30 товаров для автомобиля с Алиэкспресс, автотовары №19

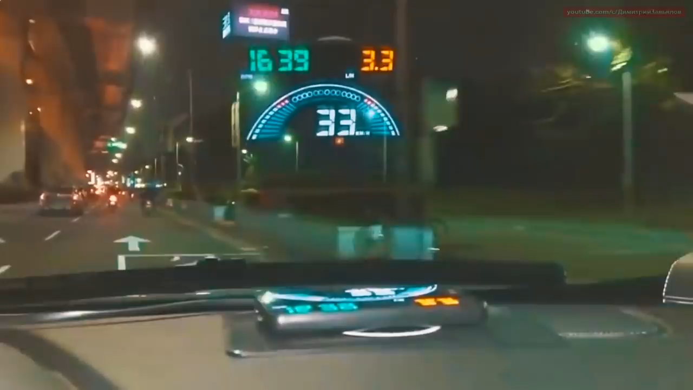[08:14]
Проецирует на лобовое стекло показания спидометра и данные GPS-навигации. Кроме эстетической красоты, такая технология очень удобна,
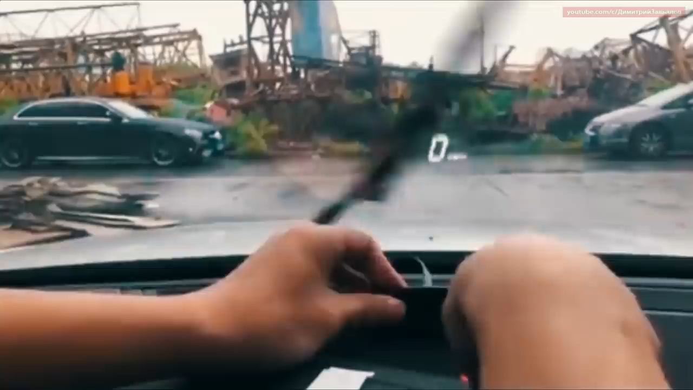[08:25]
так как все основные данные находятся перед глазами водителя и не нужно отвлекаться от дороги.
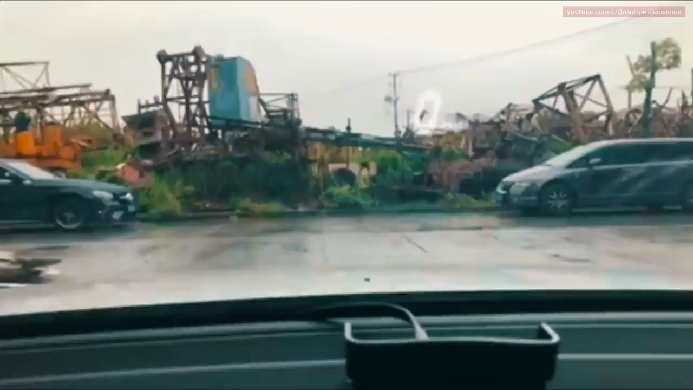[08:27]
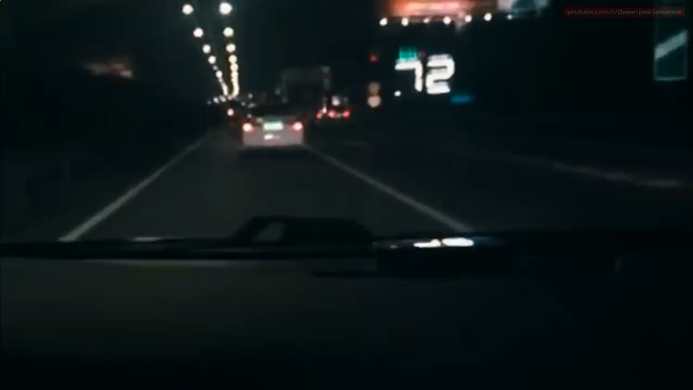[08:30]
А в темное время суток проекция не слепит глаза, в отличие от экрана обычного навигатора.